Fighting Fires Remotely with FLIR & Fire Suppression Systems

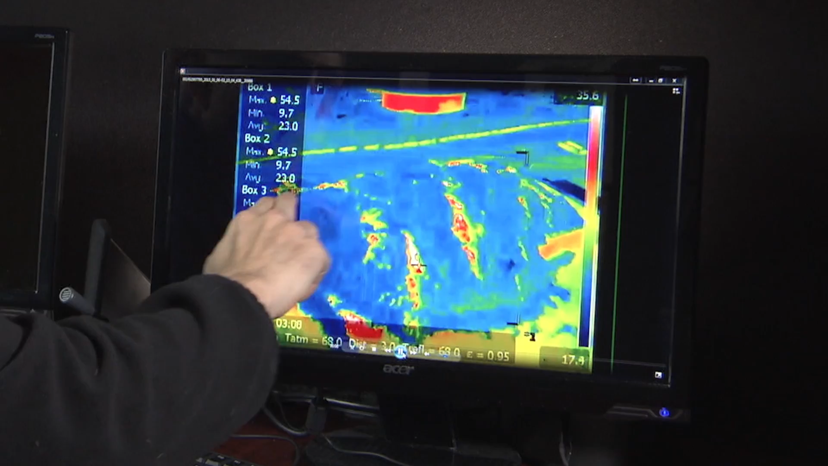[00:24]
Watchdog wanted to design a device that could both detect hot spots before they start a fire and extinguish small fires in seconds. What they came up with is a game changer for the industry, the Fire Rover.